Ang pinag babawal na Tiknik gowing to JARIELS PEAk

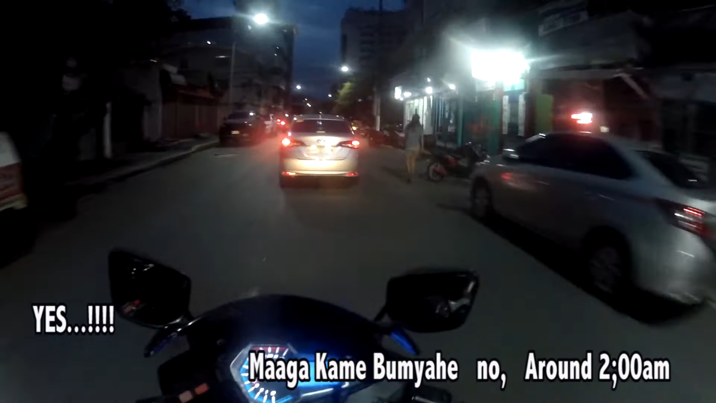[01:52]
2 AM umalis na kami ng Balohan, going to Marikina, no?
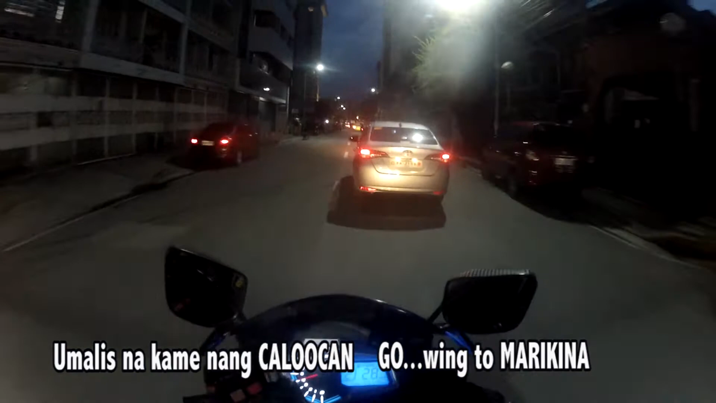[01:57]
Chertumbon. We arrived na ng ano, and umalis kami ano,
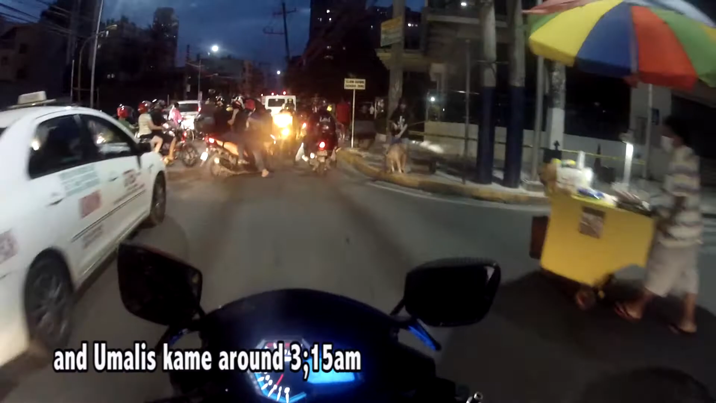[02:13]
stress or 3:15 back up, going to
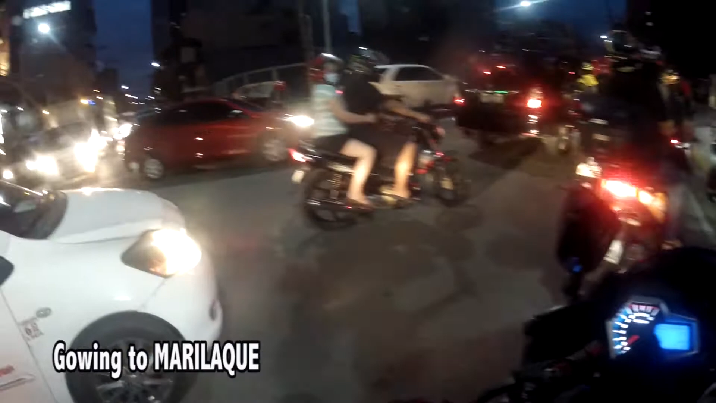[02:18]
na namin ng ano, yung mga Marcos Highway, going to ano,